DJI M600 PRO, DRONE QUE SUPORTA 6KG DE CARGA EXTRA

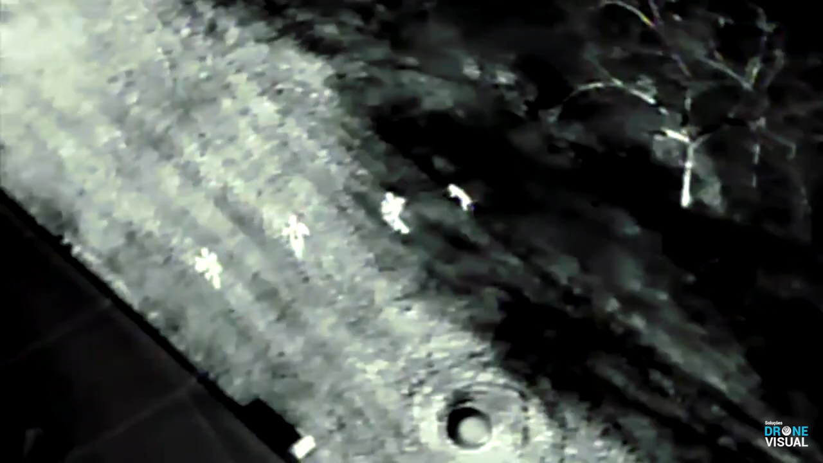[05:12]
mais 6x digital e também é compatível com a câmera termal XT de até 640 pixels.
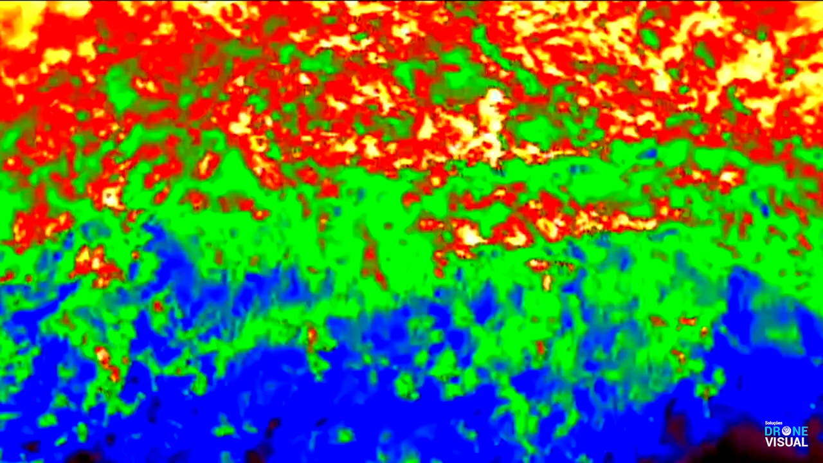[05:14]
De acordo com a câmera utilizada, o tempo de autonomia de voo dele irá variar,